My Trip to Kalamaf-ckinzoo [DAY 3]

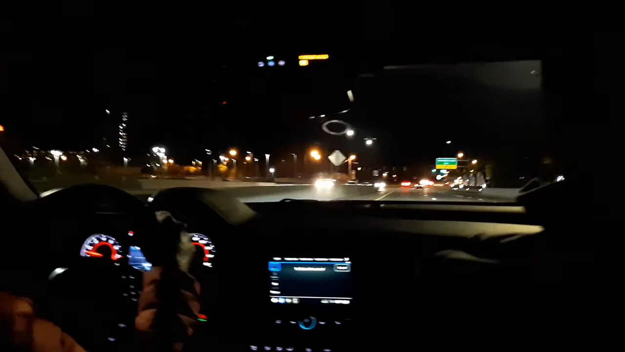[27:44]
And that's probably going to be the end of this clip until we get to the ice cream area. And yeah, we have made it to whatever the sign says.